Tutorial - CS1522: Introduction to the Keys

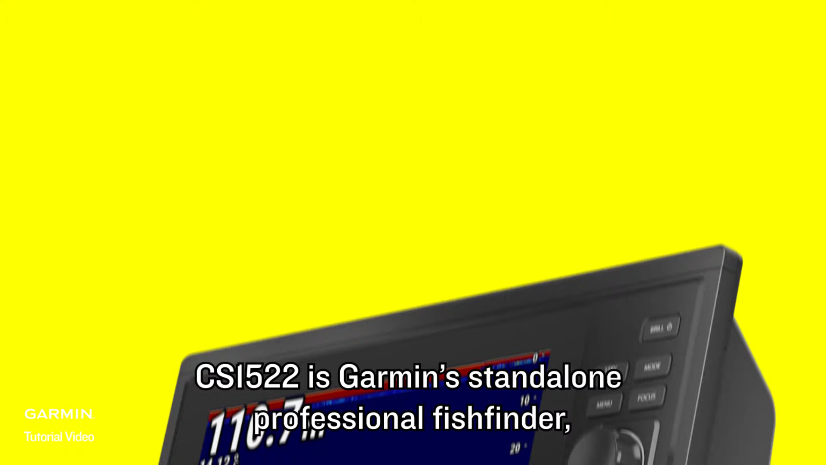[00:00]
CS1522 is Garmin's standalone professional fish finder with 15-inch portrait display.
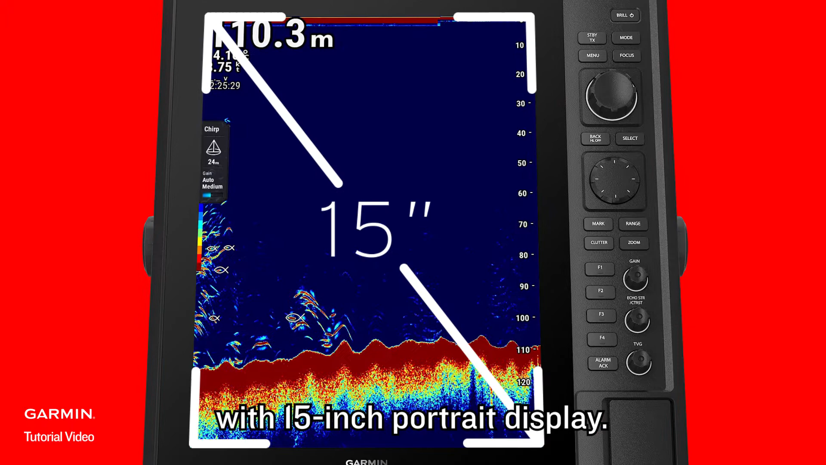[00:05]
We will introduce CS1522's new keys that are different from previous chart plotters.
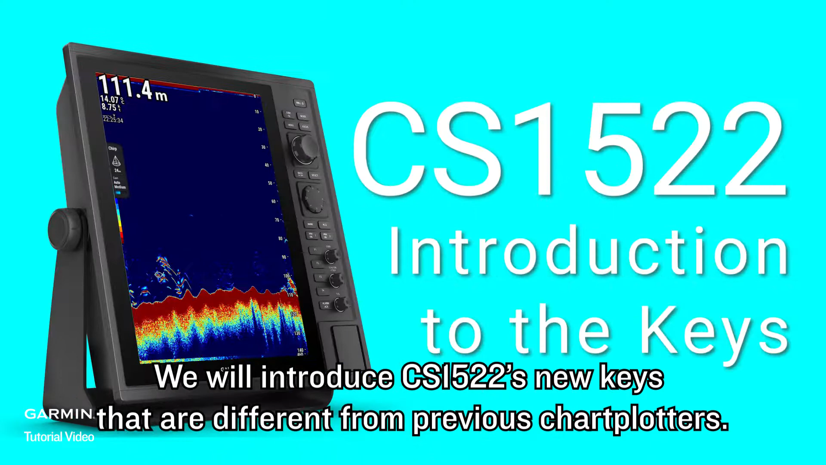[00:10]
On screen: depth 111.4 m
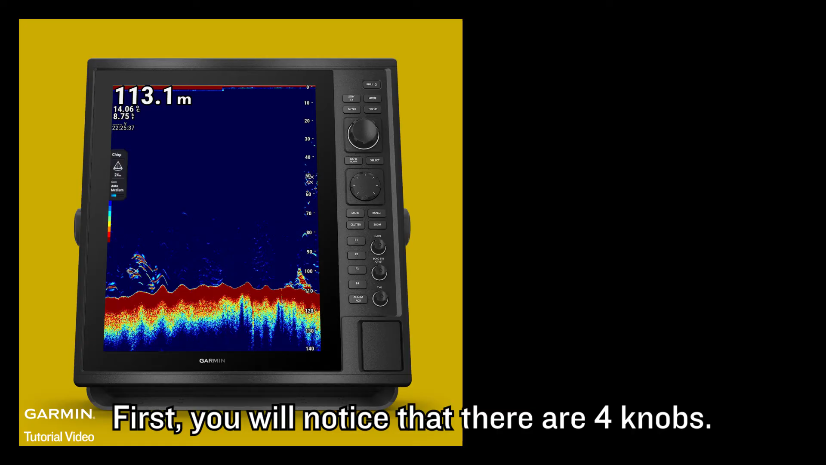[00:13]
On screen: depth 113.1 m
First, you will notice that there are four knobs.
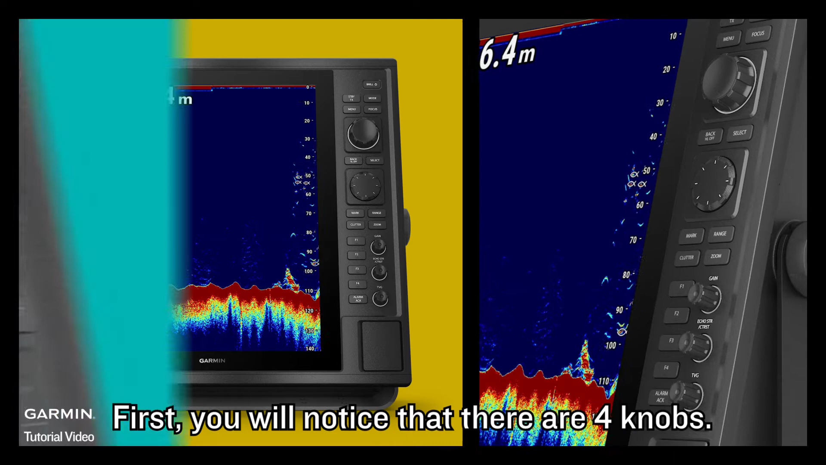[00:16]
The large knob is for adjusting range.
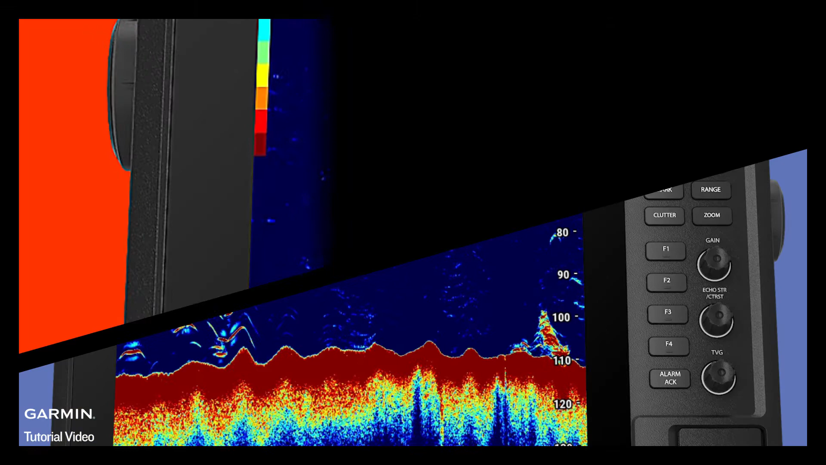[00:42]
The second one, in traditional mode, it is for adjusting echo stretch.
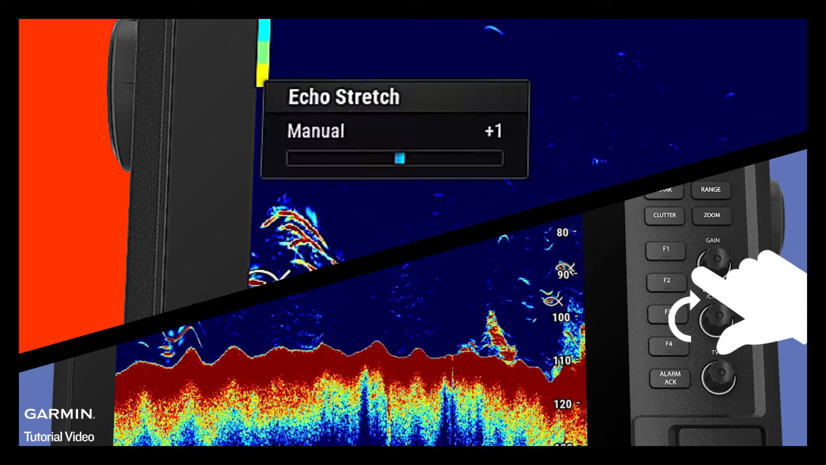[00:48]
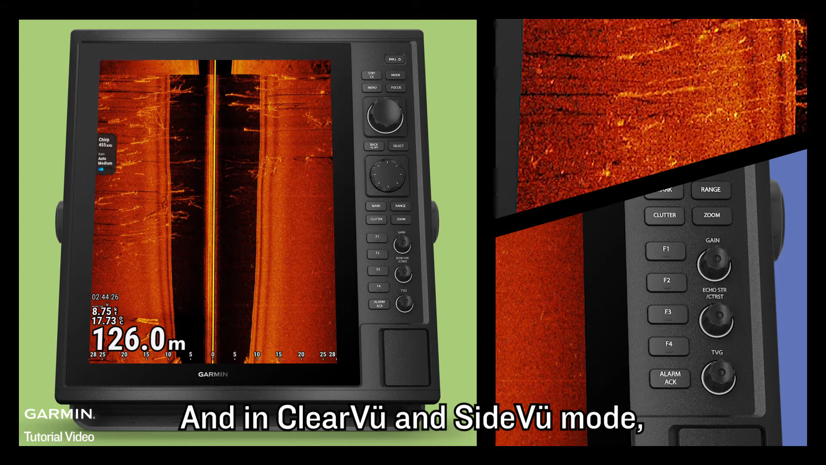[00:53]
On screen: depth 126.0 m
And in clear view and side view mode, it is for adjusting contrast.
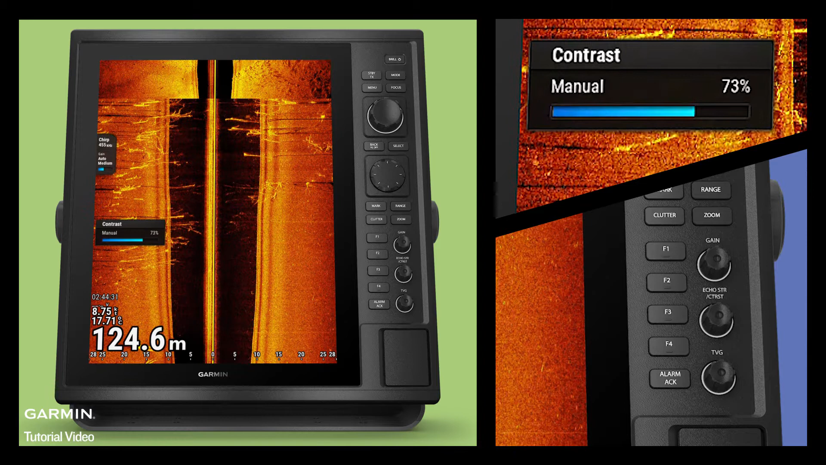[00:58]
On screen: depth 124.6 m
The third knob is for adjusting TVG.
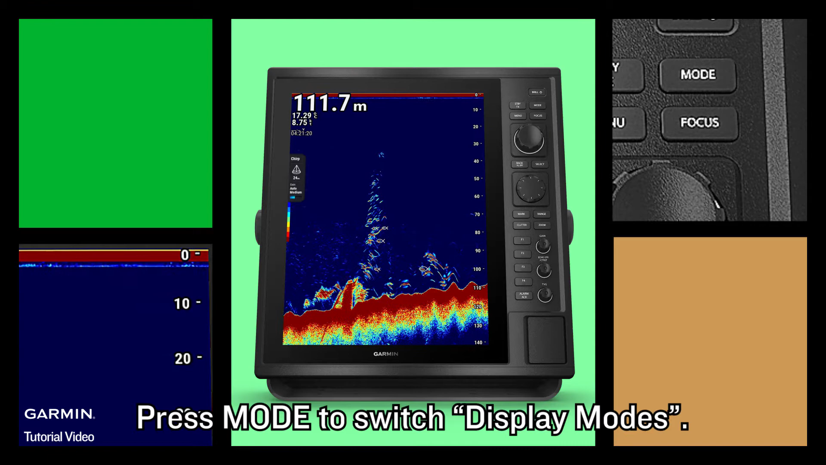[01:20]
On screen: depth 111.7 m
Press mode to switch display modes. So welcome to this.
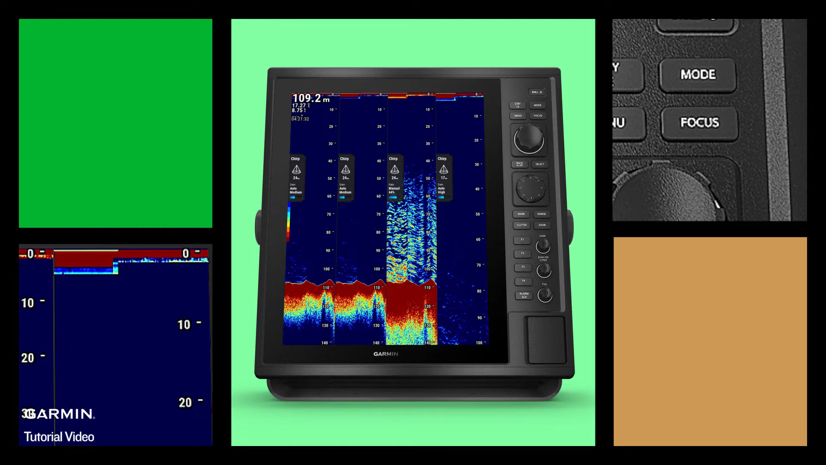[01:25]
On screen: depth 109.2 m
Information is hidden when holding back.
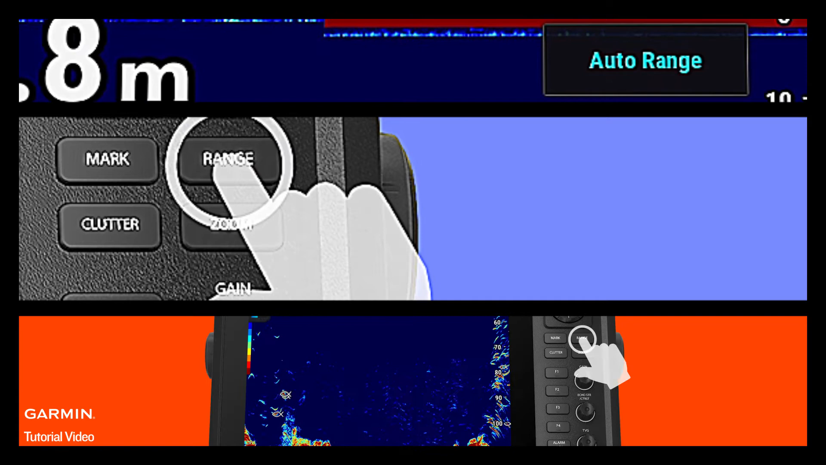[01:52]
When receiving an alarm, press Alarm to silence it.
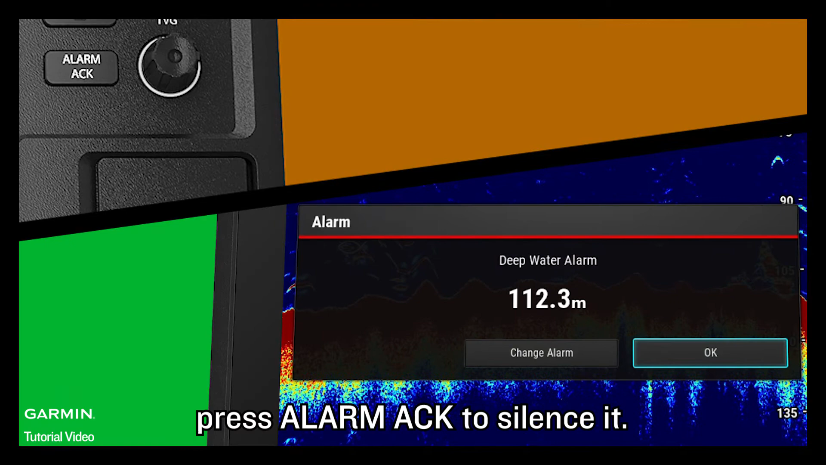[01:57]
Hold Alarm to open the Alarm's manual.
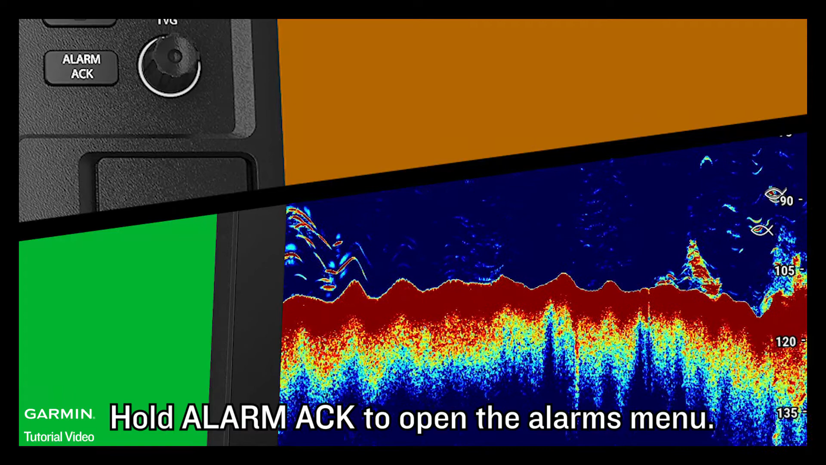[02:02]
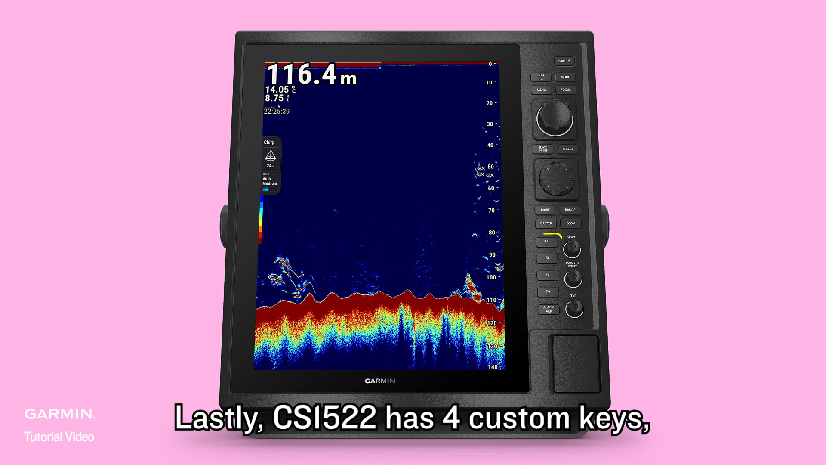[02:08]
On screen: depth 116.4 m
Lastly, CS1522 has four custom keys, F1 to F4.
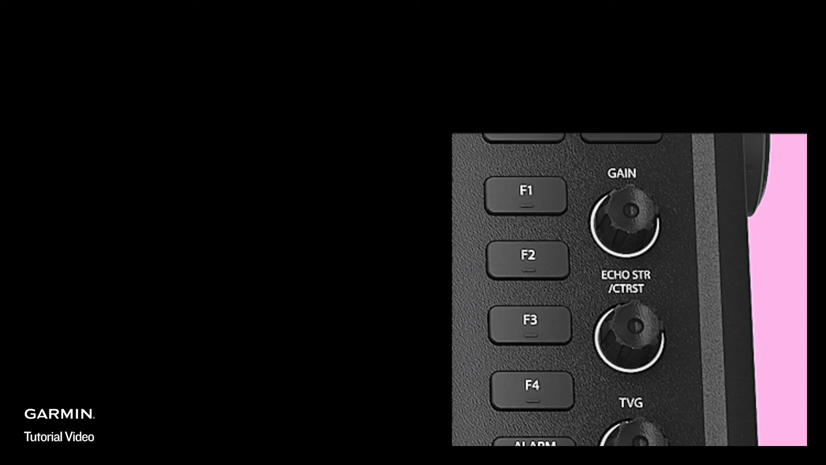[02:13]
Press to access their preset functions.
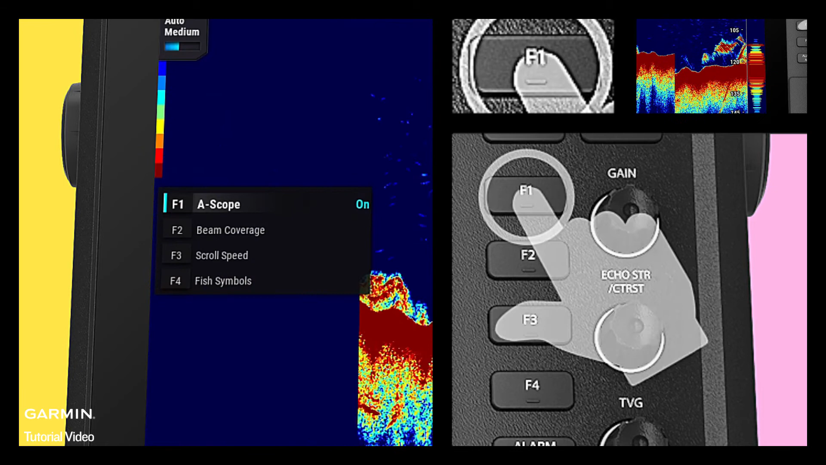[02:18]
Hold to open the Custom Keys menu.
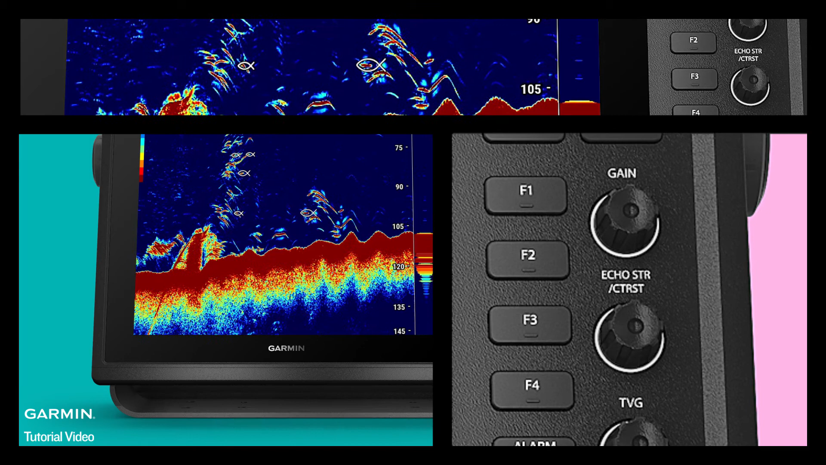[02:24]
This allows you to assign preferred functions.